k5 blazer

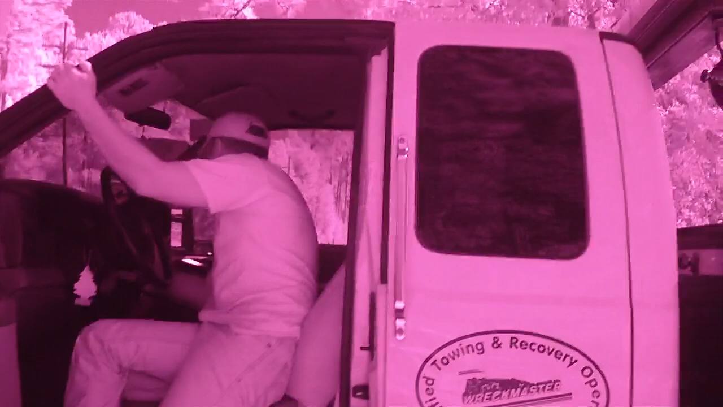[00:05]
Johnny is about to try to unload this big 4x4.
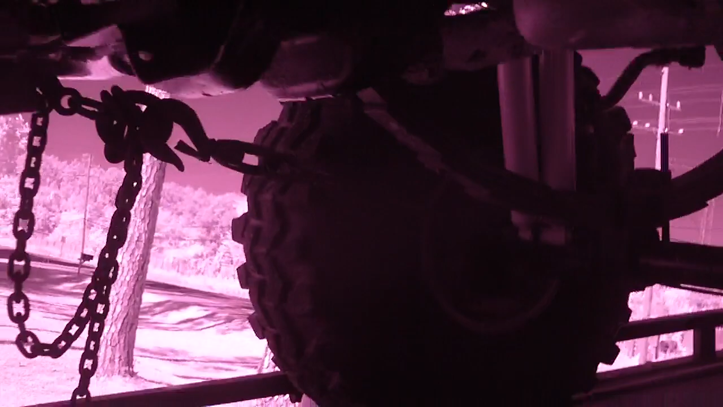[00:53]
I can't see your face anymore. Hold up, uh oh. We got a problem. We seem to... What? Look under here. Under here Johnny, under here. Hey, loosen it all up. Where are you at Kenny? Over there, I'm right here. Oh there you are. Yeah. Uh oh. You have to delete that. He's showing everybody how to do this.
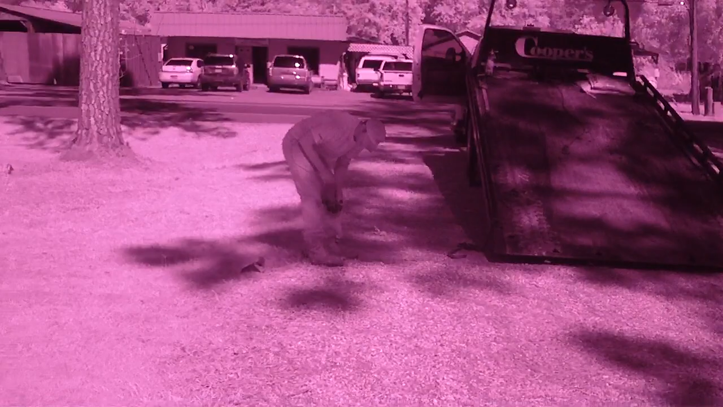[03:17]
Oh goodness, Johnny fell out the truck, Johnny fell out the truck, okay I'm gonna stop it now,